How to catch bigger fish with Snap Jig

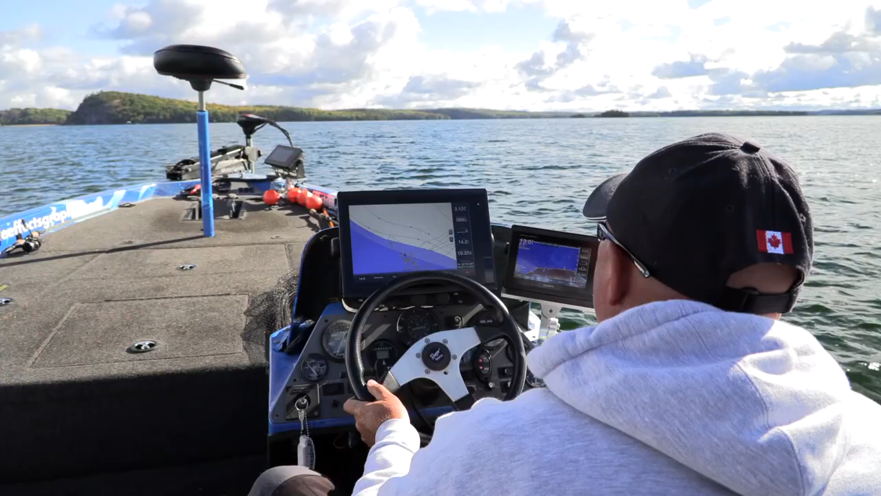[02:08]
I sit on the edge of the weeds and I see the sparse stuff first about two feet above the bottom with nothing like sand.